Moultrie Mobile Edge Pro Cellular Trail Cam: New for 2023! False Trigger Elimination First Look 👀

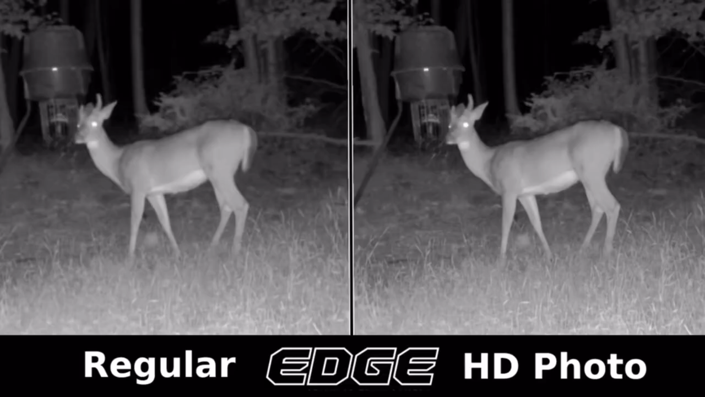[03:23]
and again here's a side-by-side comparison where I've blown up the photo and show you the regular and the HD version and here's where the Edge really shines in my opinion